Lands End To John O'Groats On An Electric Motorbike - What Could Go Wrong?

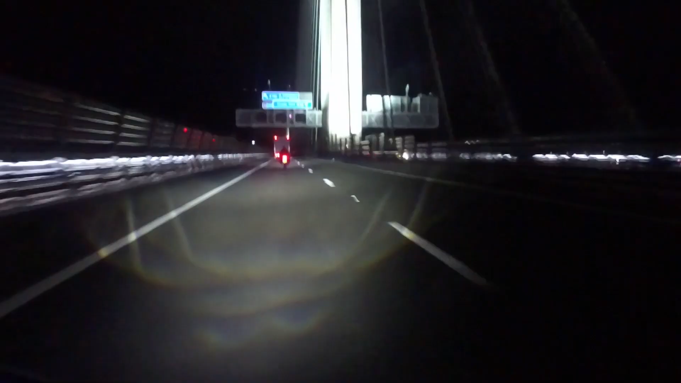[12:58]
but it was now dark, it was getting wet and it was getting very, very cold.